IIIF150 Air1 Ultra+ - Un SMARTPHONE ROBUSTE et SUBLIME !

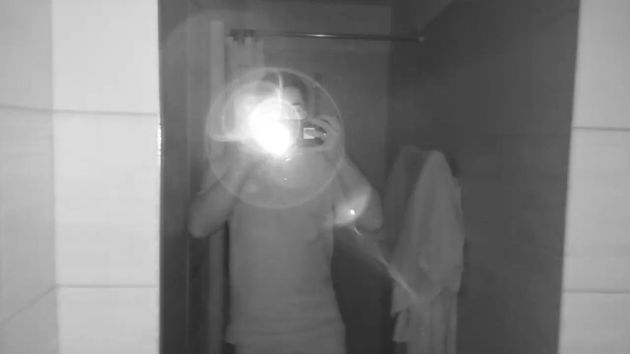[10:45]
C'est parfait. Et là, on est en vision nocturne.
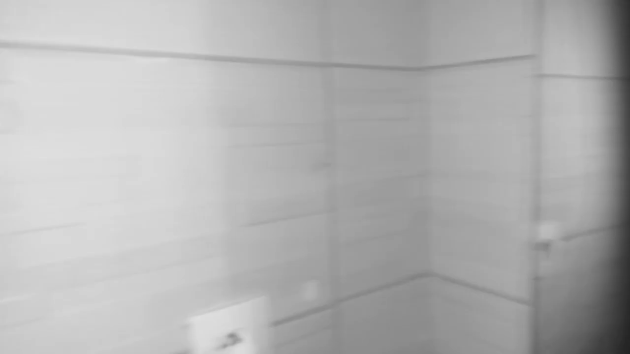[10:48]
Alors, on va se rapprocher un petit peu pour voir s'il y a des détails et comment ça donne.
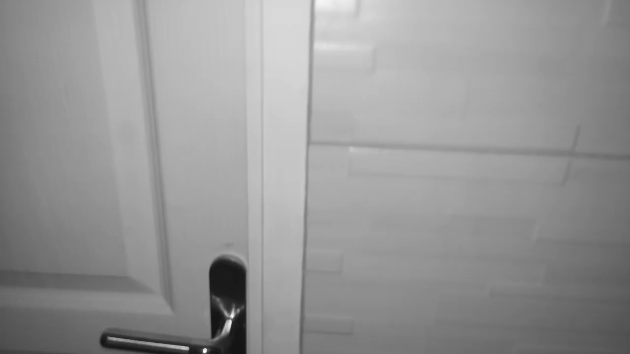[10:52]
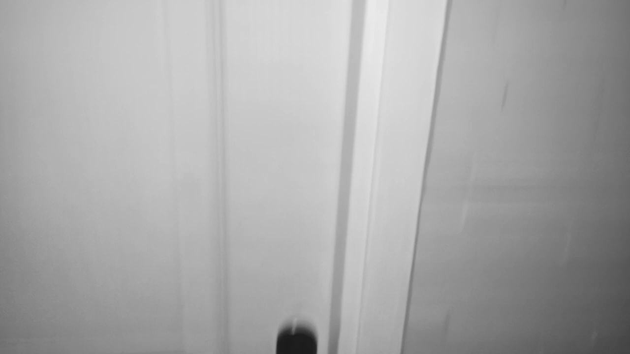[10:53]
Parce que la vision nocturne, c'est toujours réussi seulement quand on a pas mal de détails.